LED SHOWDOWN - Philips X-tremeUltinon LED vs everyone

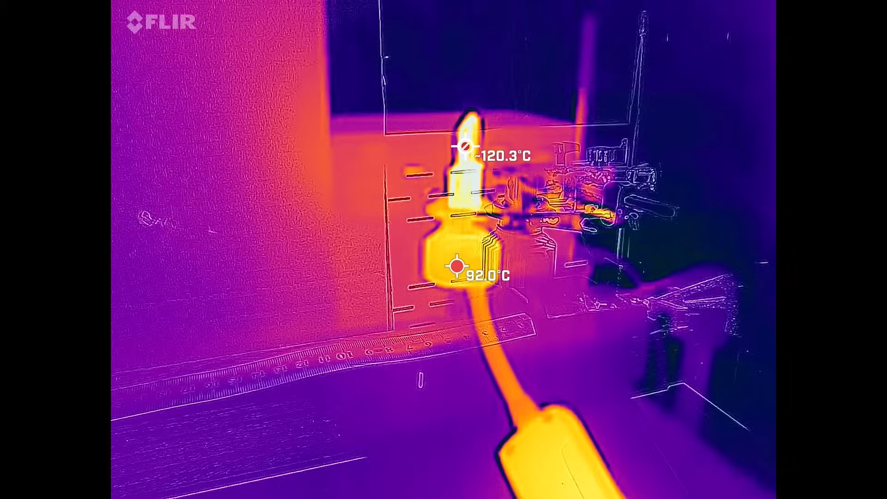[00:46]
We'll then continue by measuring how hot they get using a thermal vision camera and we'll check exactly how efficient they are during those long night roads.
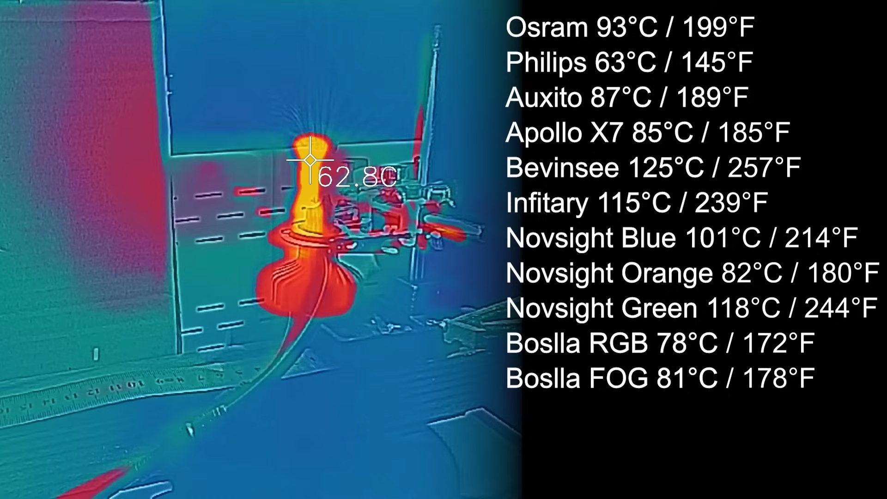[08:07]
BMWC reached the highest temperature in this test, peaking at 125 degrees Celsius.
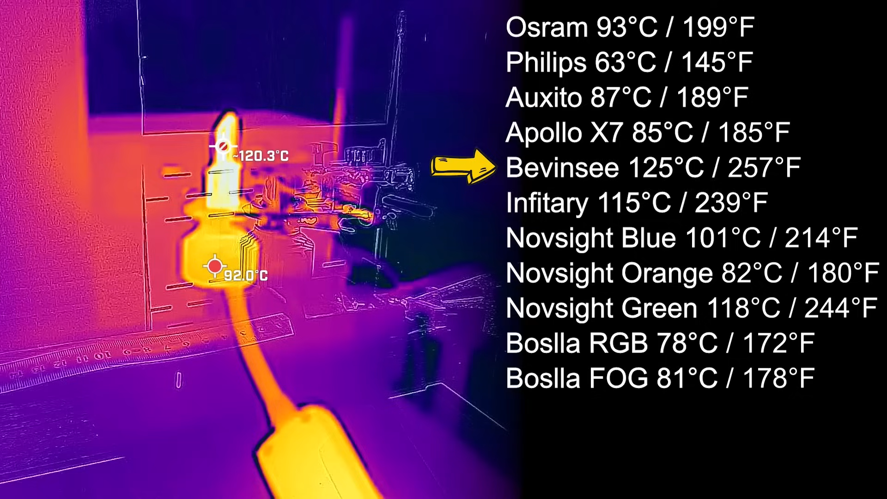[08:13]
On screen: spot 92.0°C
Then Offsite Green had the second highest temperature of 118 degrees.
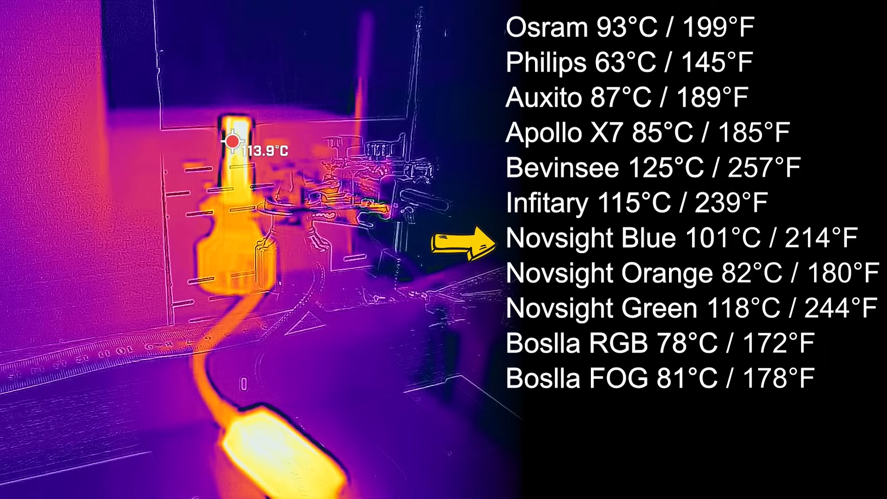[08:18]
On screen: spot 113.9°C
And third is Invitari, peaking at 115 degrees.
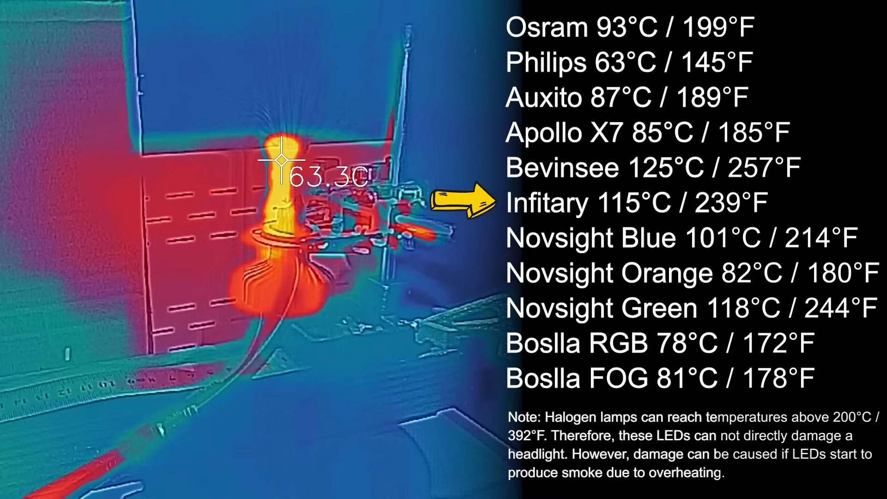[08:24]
The best result come from Philips, peaking at 63 degrees, followed by the clown car and the Bosla fog. A really great performance from Philips and a worrying result from Bevincy.
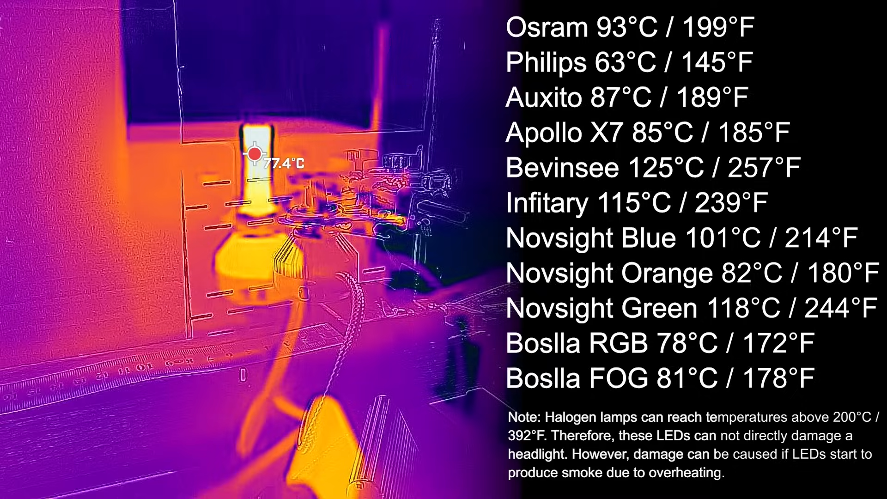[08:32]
Surprisingly, the Apollo X7 reached 85 degrees,
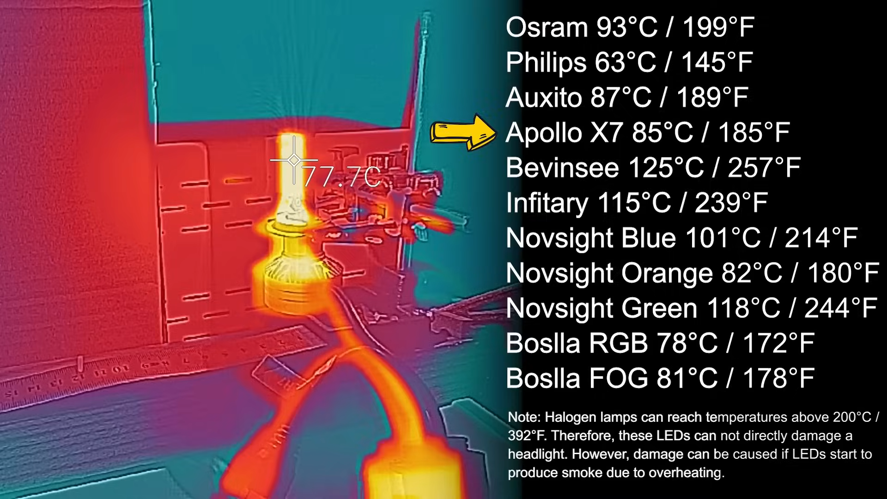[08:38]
which is much lower than I expected, taking into account how bright this product is. Now, for the efficiency test, I used a high-sensitivity light sensor hooked to an Arduino so that I can log in the data.